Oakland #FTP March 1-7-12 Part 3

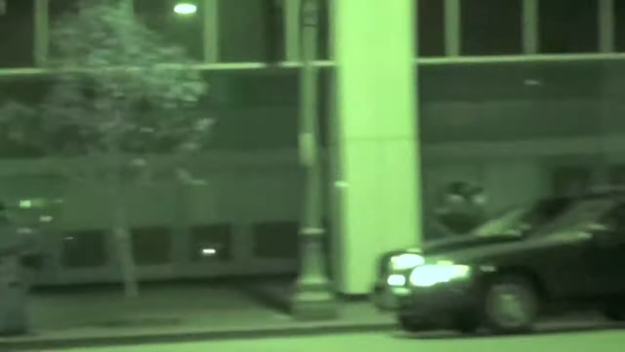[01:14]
1, 2, 3, 4, 5 cruisers. Three of them empty. Officers in an unmarked Ford Explorer.
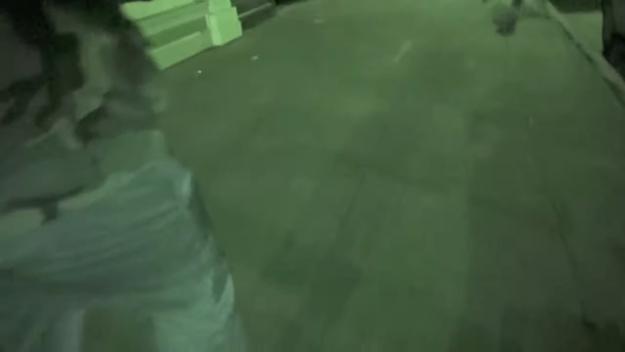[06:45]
So, and point the camera to the left.
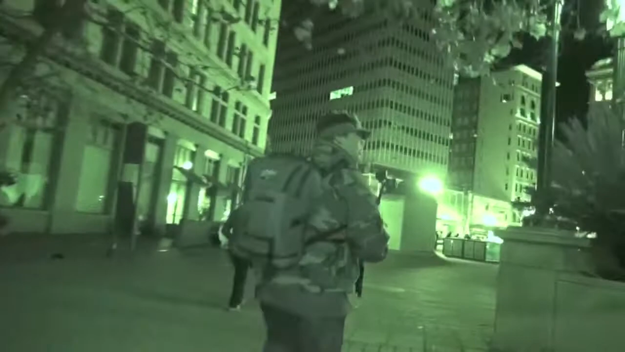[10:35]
Crowd at OGP suggesting two dispersal groups.
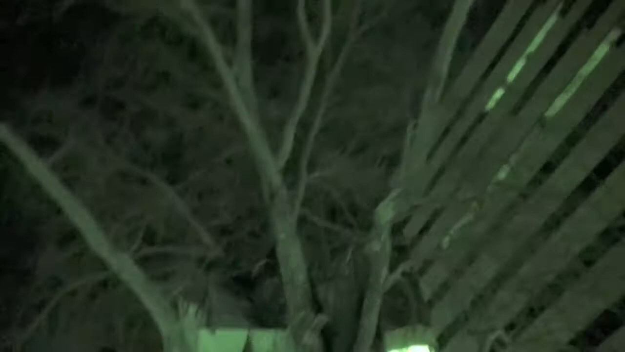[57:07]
Hey, tree sit. Millions of dollars to truck that tree.
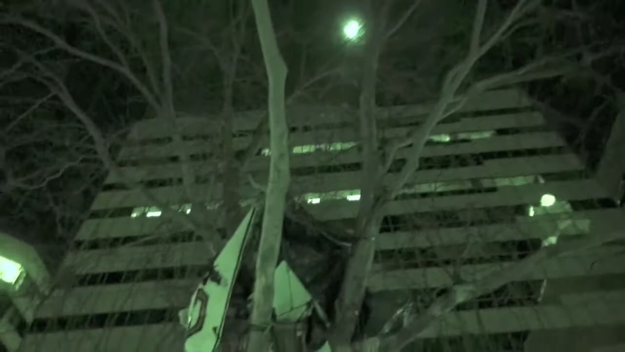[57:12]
There probably is anybody up there right now? I don't know. Tree sit. It's fucking cold. There's